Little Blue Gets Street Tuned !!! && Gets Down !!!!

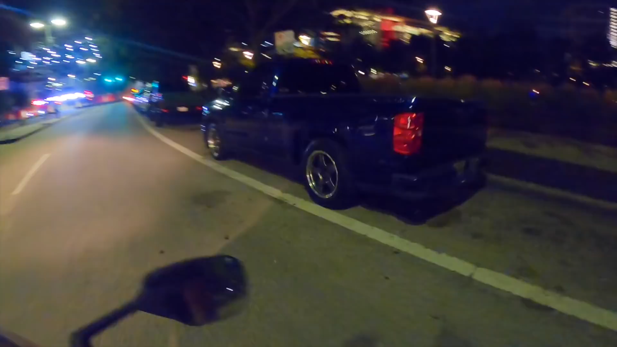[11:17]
Ooh, sexy truck. I wonder who owns that. Yeah, where you at? I wonder where that boy at.